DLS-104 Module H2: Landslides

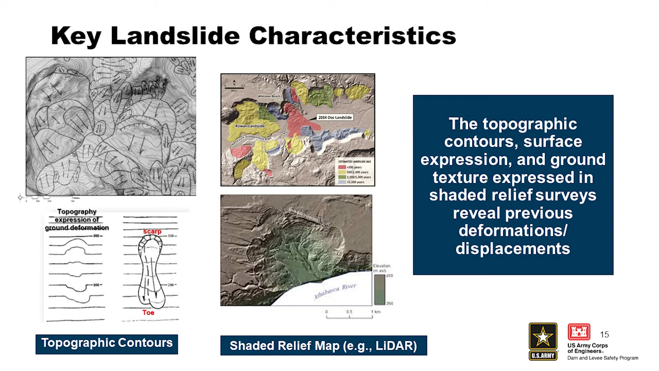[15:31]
SO THE GROUND, SO THE TOPOGRAPHIC CONTOURS, SURFACE EXPRESSIONS AND GROUND TEXTURES EXPRESSED IN THE SHADED RELIEF SURVEY REVEAL PREVIOUS DEFORMATIONS AND DISPLACEMENTS. HERE'S SOME KEY LANDSLIDE CHARACTERISTICS.